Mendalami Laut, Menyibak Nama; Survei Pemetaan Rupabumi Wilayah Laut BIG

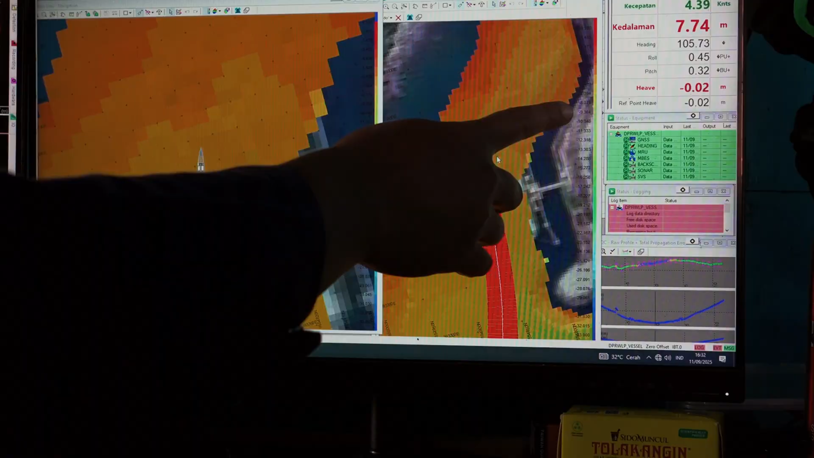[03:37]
On screen: depth 7.74 m, speed 4.39 kn
Nah, ini kita lagi mau arah ke kelabuhan.
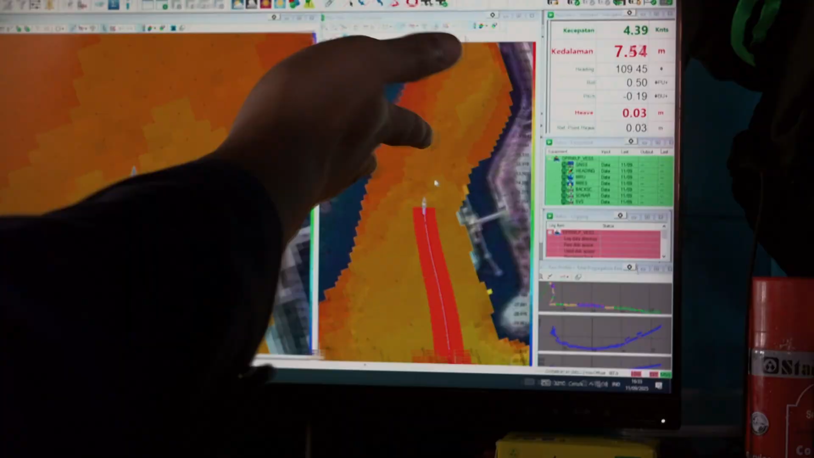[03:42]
On screen: depth 7.54 m
Jadi, kalau surveinya, kita ikut lajur sampai selesai.
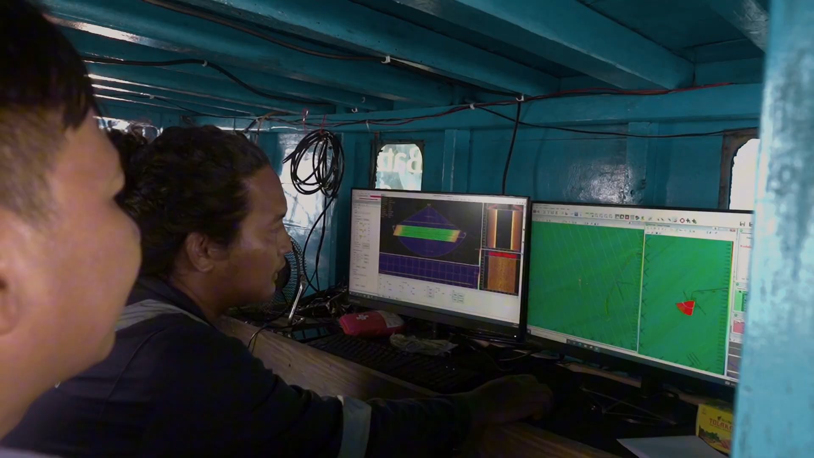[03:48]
Tujuannya memang buat deteksi kedalaman, buat memetakan batimetri.
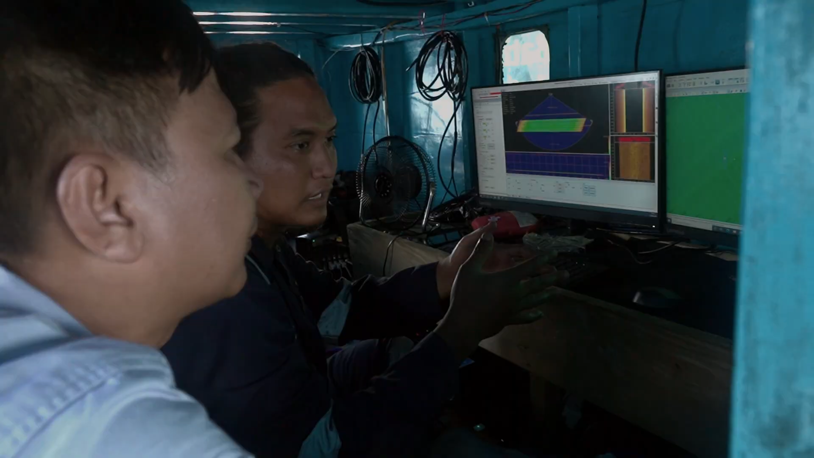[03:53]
Ini kalau sensornya, pakenya multi-bem ekosounder.
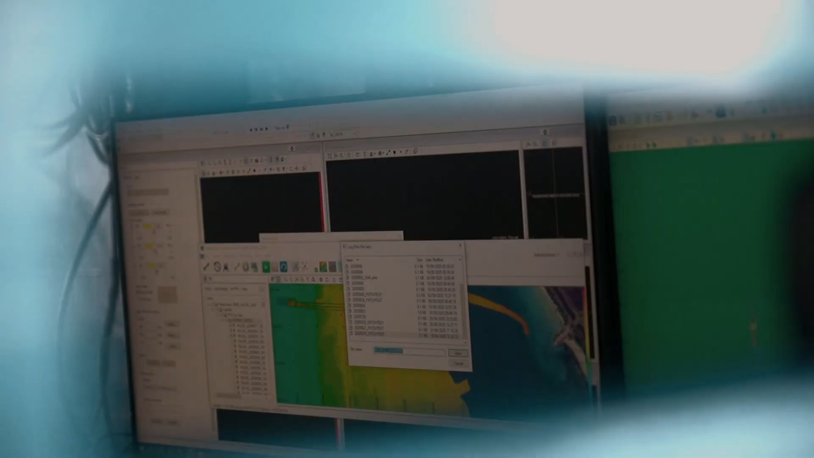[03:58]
Jadi, multi-bem ekosounder ini memang ada banyak beam-nya.
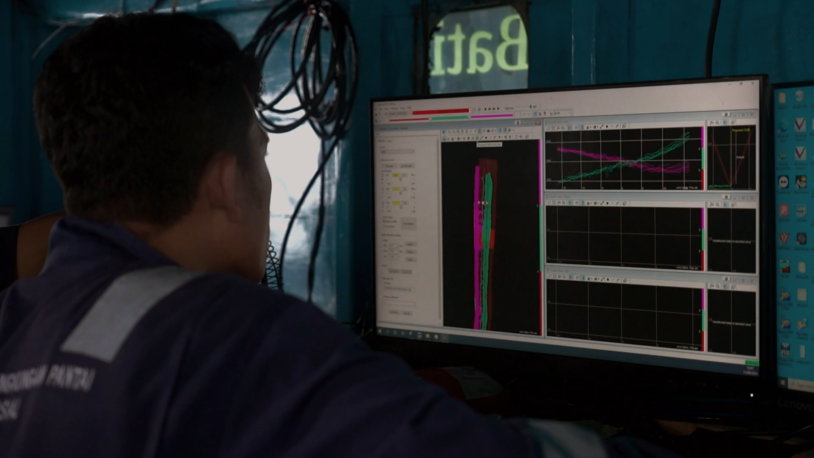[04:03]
Batimetri adalah ilmu yang membaca kedalaman laut
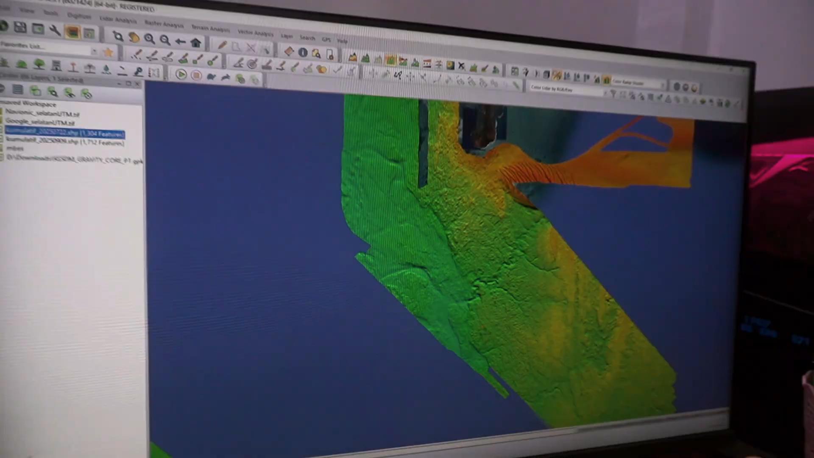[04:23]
diproses menjadi barisan data dan belahan menentuk sebuah citra. Eta kedalaman bawah laut.
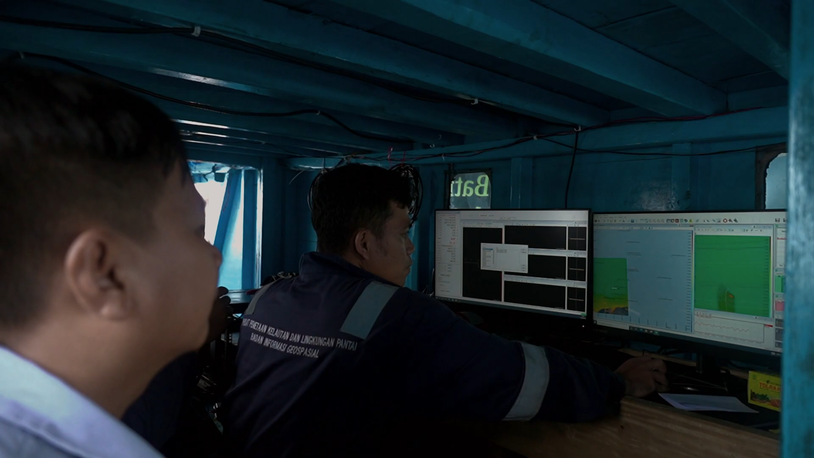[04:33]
Dari atas perahu, saya melihat bagaimana semuanya bekerja.
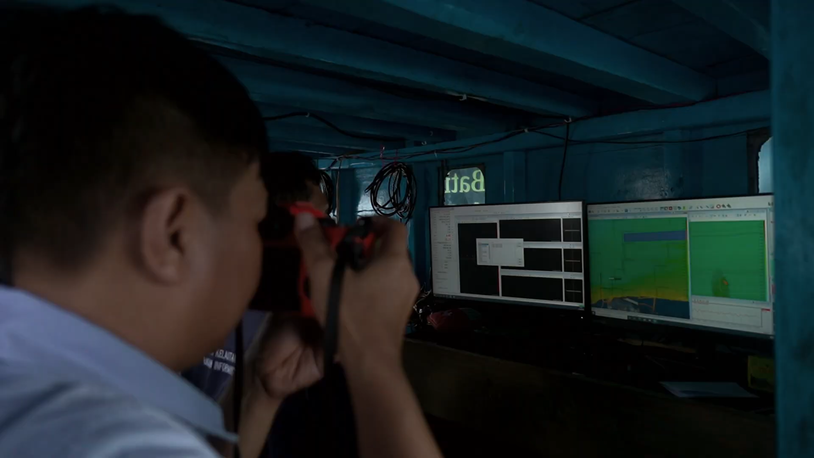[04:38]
Gelombang data yang tak kasar mata menjadi garis-garis kedalaman. Menjadi kontur yang mengungkap langskap dasar laut.
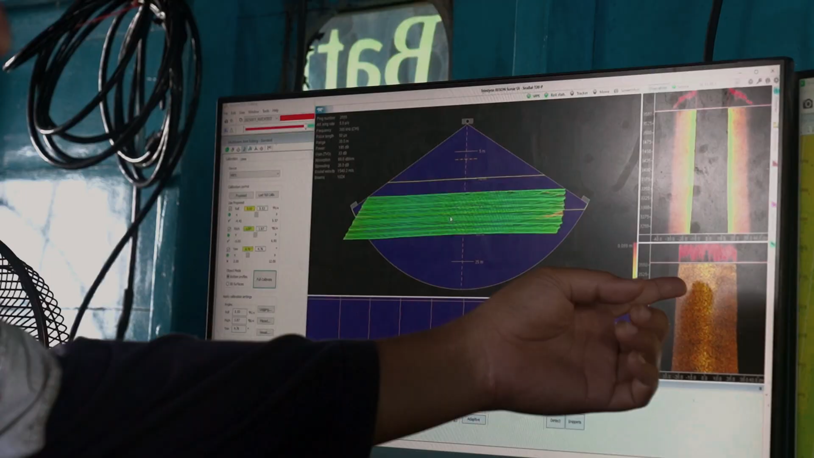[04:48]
Peta ini gelak digunakan untuk navigasi kapal, pencanaan pesisir, awasan ekonomi khusus,